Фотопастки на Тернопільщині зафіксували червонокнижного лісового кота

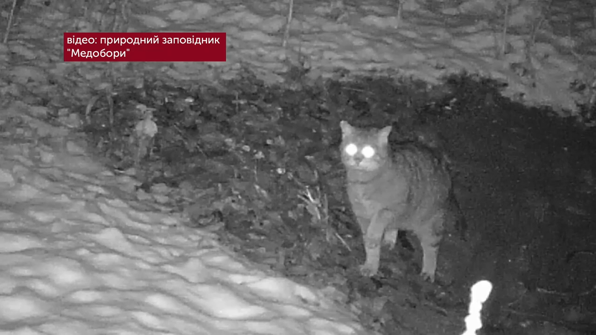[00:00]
Такий вигляд має лісовий кіт, якого зафіксувала фотопастка в заповіднику Медобори в грудні.